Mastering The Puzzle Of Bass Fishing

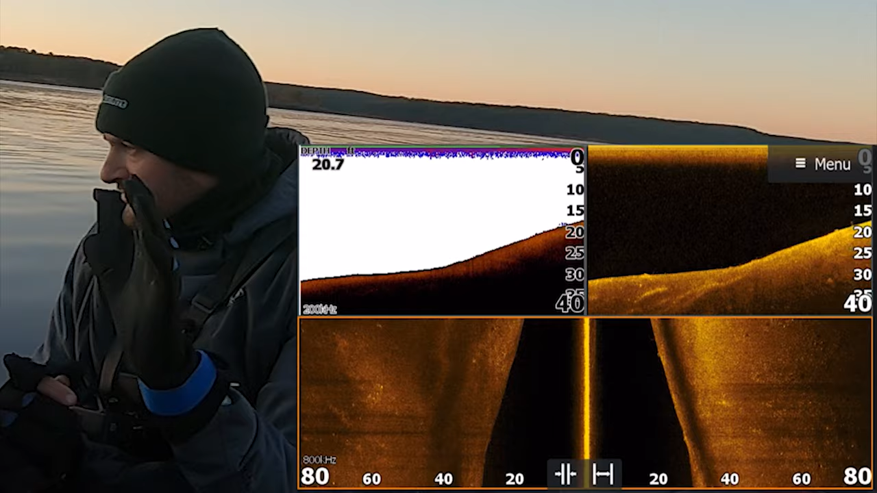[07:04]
we're just going to keep kind of graphing i'm about to be on top of this rounded point though
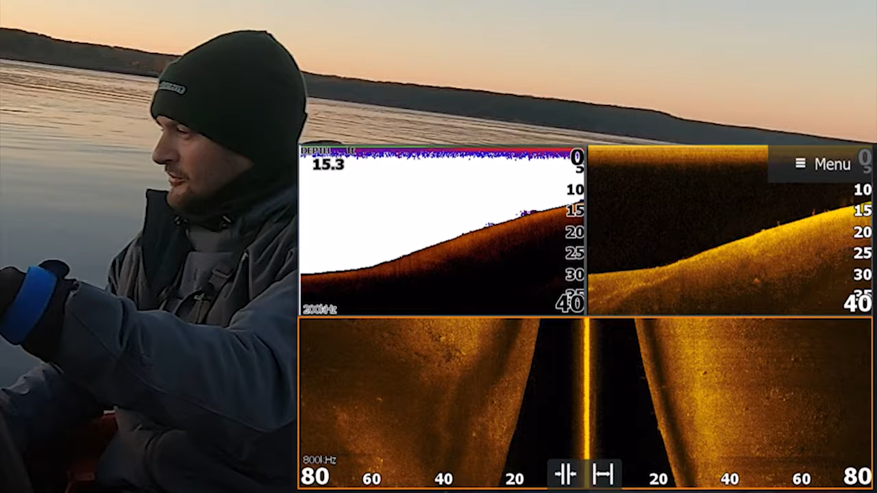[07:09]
yeah i'm on top of it now there's your grass
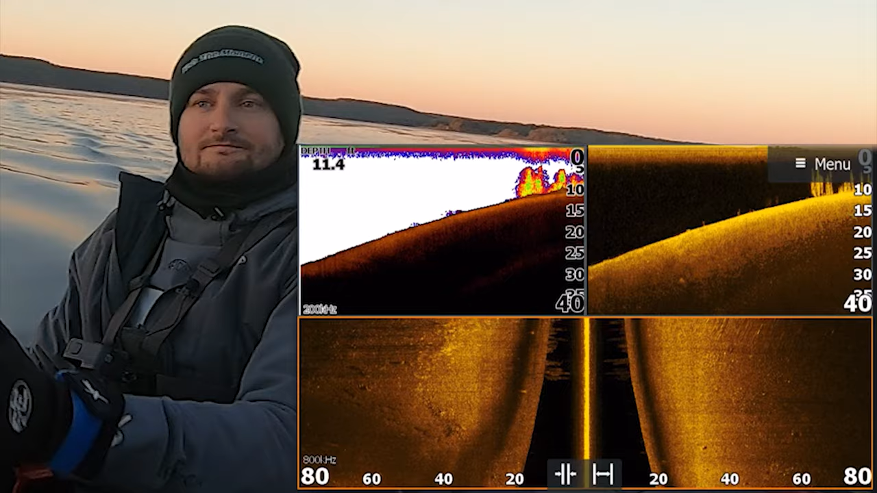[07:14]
right here on top of it there's rock
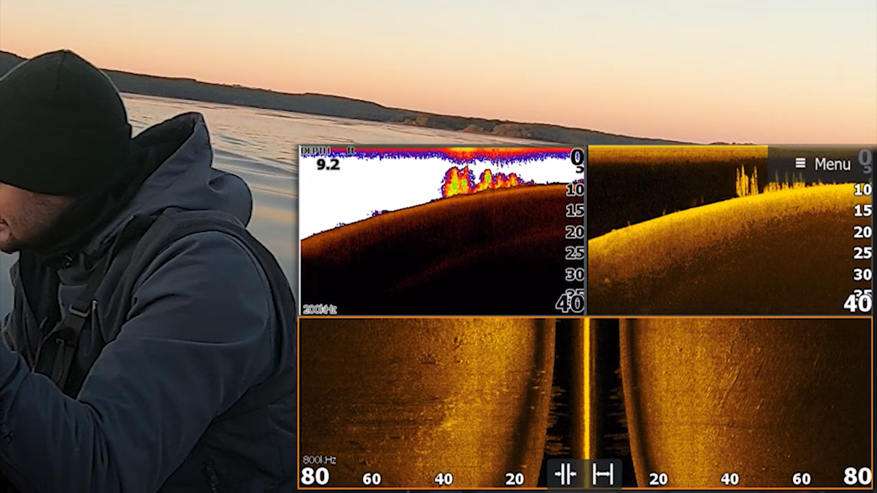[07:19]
not seeing anything that looks good kind of see on the far i'm looking on the far right there's like there is a brush power bait fish over there near the drop there could be some fish sometimes it's hard to see the fish in the grass guys i understand it like over there i mean you see just how the grass is positioned and that's what's one thing hard about fishing grass is you might you know
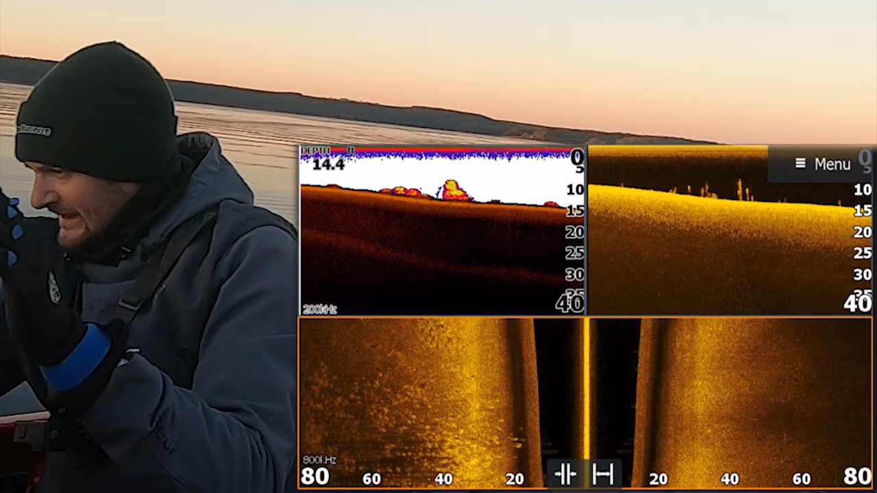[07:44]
it takes it you know take something to see there's something kind of interesting over there
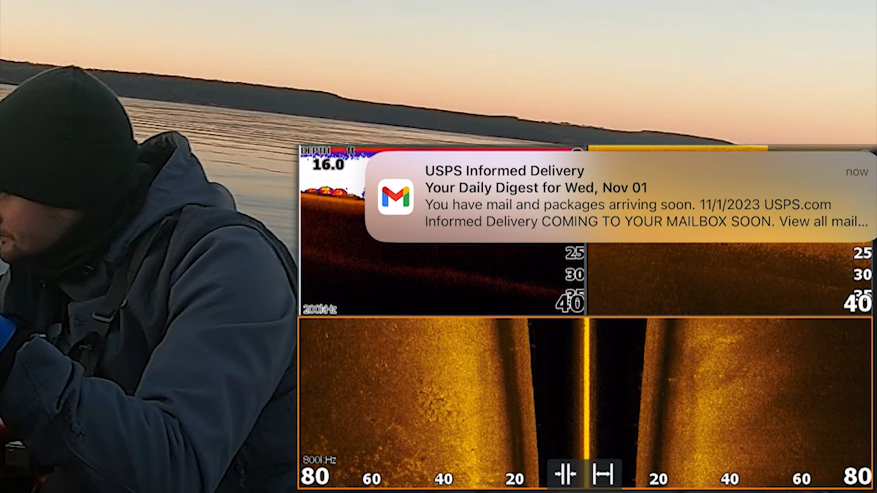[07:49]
but right now just by my eyes my visual i'm not liking it
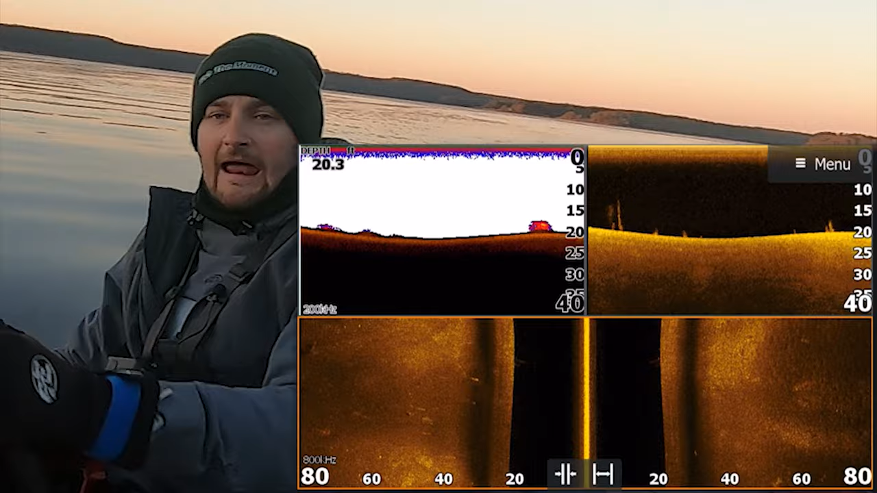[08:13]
know i could probably go up here and throw a trap and catch the fish too if you're watching and you're like go throw a trap i know i can but i told you my goals to graph graph and graph today
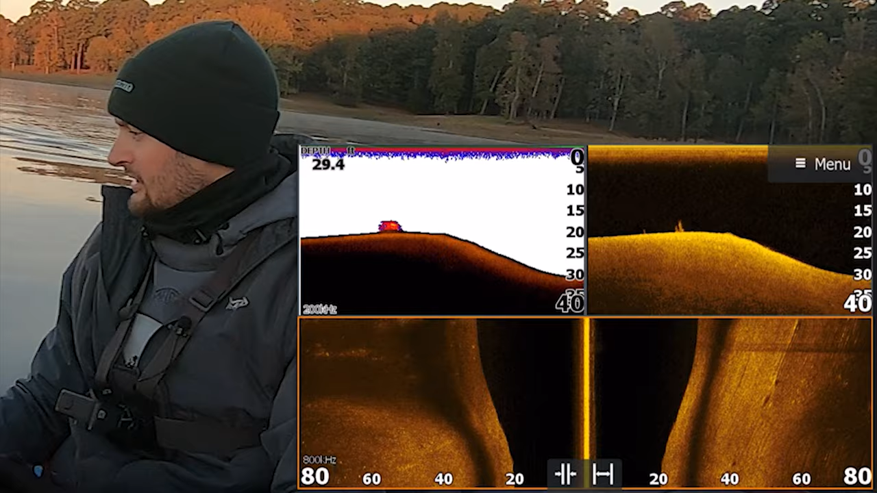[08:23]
connected all right guys we're connected i've been messing with
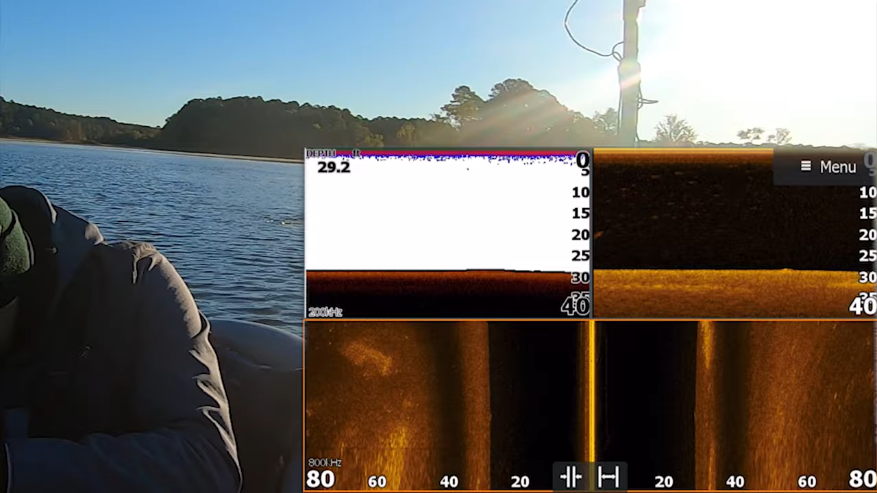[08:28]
this thing so hey i already found this one group of fish i'm gonna try to go back over
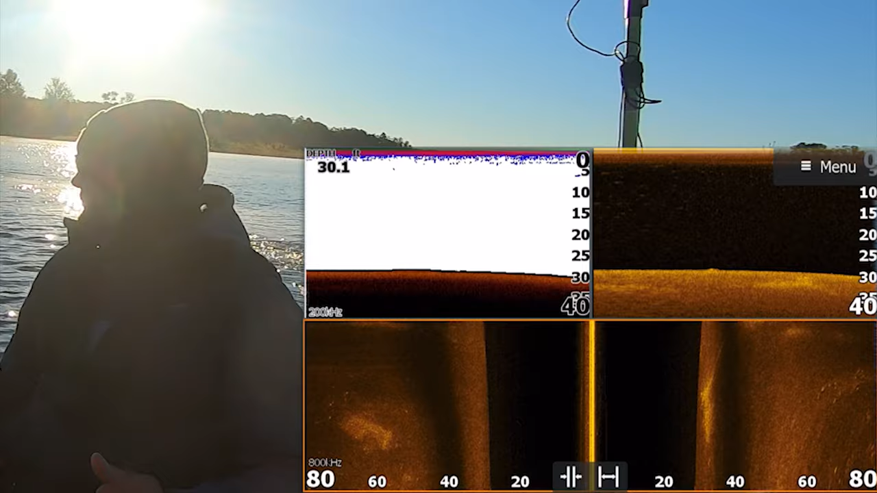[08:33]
for you guys i'm not sure if i will but i wasn't connected and it's taking
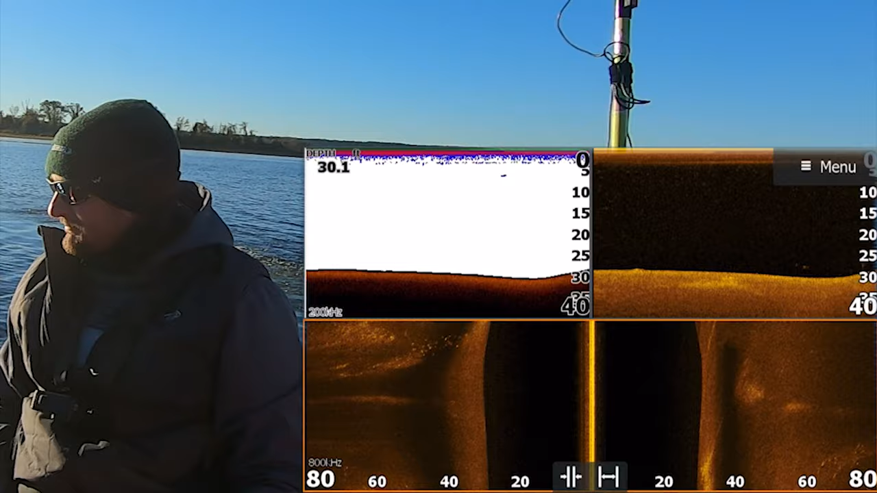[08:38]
me a minute i'm sorry this is not as easy as it looks sometimes so i'm just here kind